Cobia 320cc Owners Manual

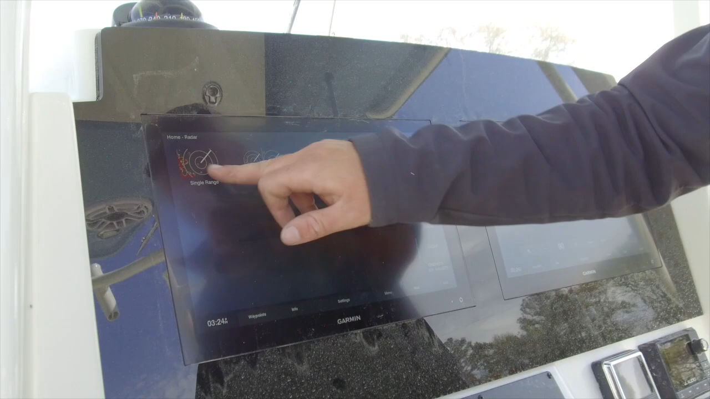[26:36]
If you go into menu and you hit the star right there, it has a bunch of radar presets.
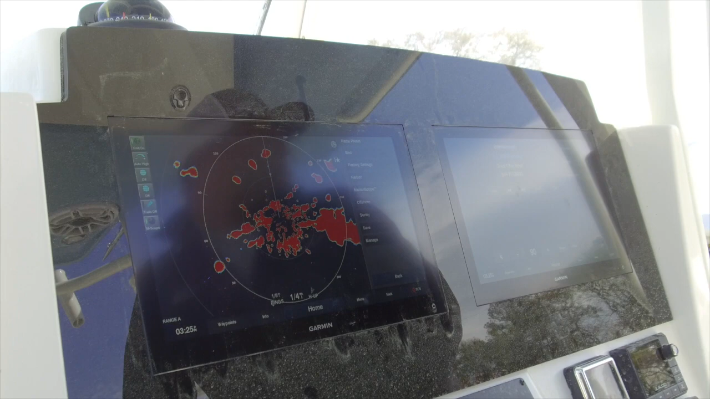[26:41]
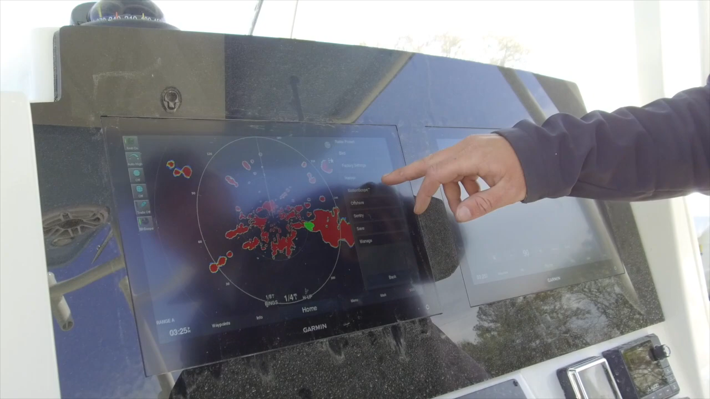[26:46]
Below this, we have bird, factory setting, harbor, motion scope, offshore, century.
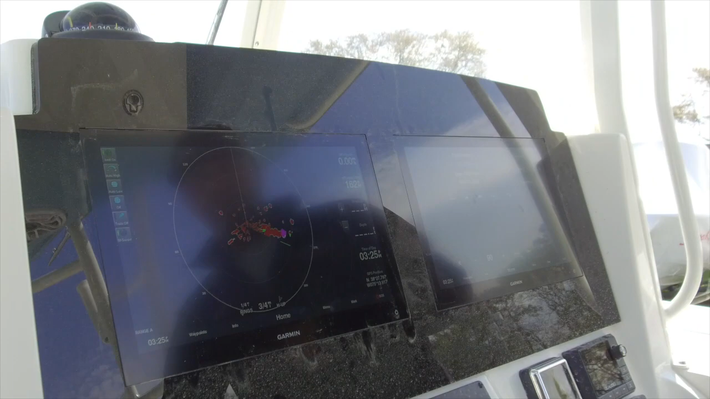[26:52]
I run mine in motion scope 90% of the time. I like the look of it. I like the target tracking.